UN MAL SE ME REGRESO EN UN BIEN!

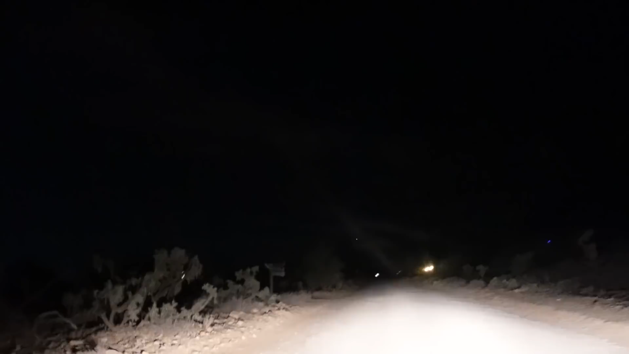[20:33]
Ya voy de regreso para casa, pero para salir de la casa de Abby hay un camino largo, largo, largo de tierra. Y siempre está bien solo y tranquilo, pero hoy en la esquina hay un carro como que venía muy recio por las bajadas, y se estrellaron. Ahorita que me estaba yendo de la casa de Abby, Abby y Jeff me dieron un susto. Ahorita les voy a platicar cuando llegue a casa, porque ya ahorita pues voy a subir a la carretera normal, y ahí sí hay tráfico, entonces no les grabo hasta que llegue allá.